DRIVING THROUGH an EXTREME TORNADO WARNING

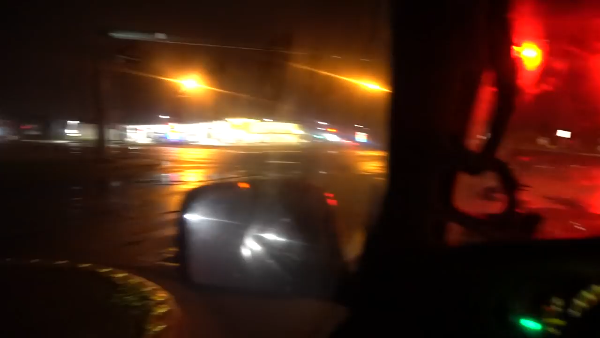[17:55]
That thing's huge. We didn't even... It's got palm trees and shit.